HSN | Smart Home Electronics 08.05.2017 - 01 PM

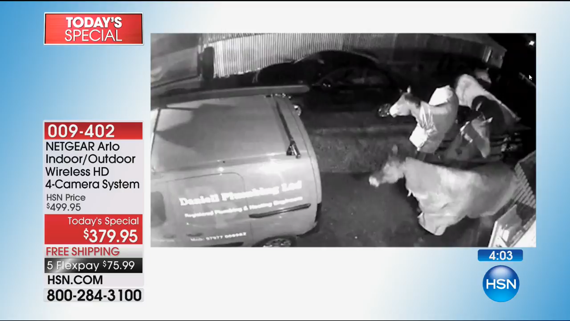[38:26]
Oh my gosh. This, I love this. Horses got out of the barn. Aww. They're roaming around. Maybe you have a barn or, you know, another, a separate piece of property right here. What if there's a fire at your house?
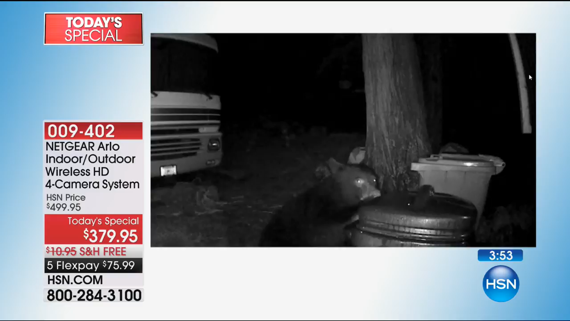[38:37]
You can be away and you can see what's going on at your house. This is a bear getting into the trash, which out west, you know, if you live out west, is very common.
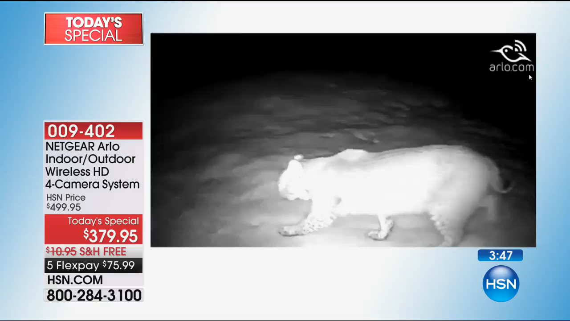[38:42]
And you're seeing it all in real time. Exactly, real time. You're seeing it all in real time.